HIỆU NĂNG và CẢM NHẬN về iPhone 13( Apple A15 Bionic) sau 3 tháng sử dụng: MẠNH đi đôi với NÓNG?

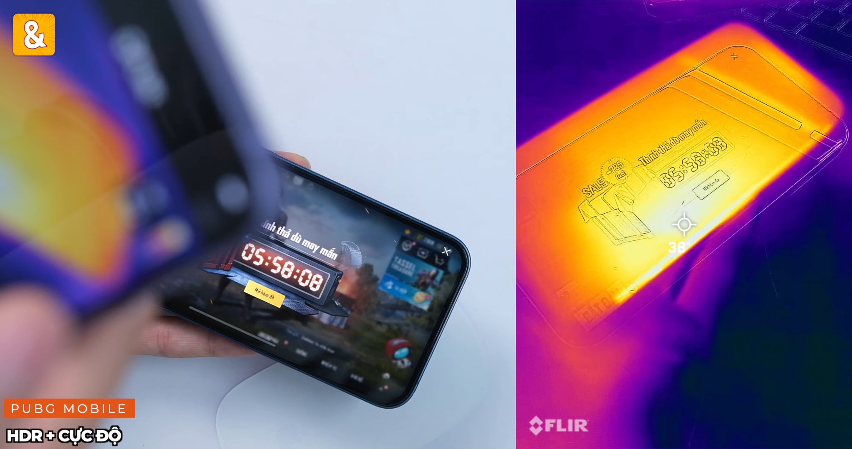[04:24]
Nhiệt độ mặt trước nó rơi vào khoảng 38 độ, nhiệt độ mặt sau khoảng 38 độ, hơn 38 độ các bạn nhá. Mình bắt đầu bấm giờ với Genshin các bạn ha.
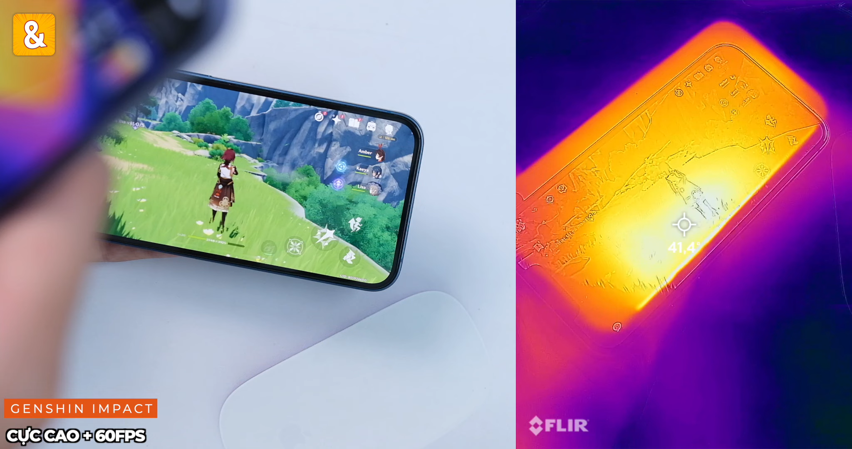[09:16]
Nhiệt độ mặt trước rơi vào khoảng 41,5 độ, mặt sau là 44 độ. Cũng nóng đấy chứ mày đùa đâu. Khung viền 41 độ.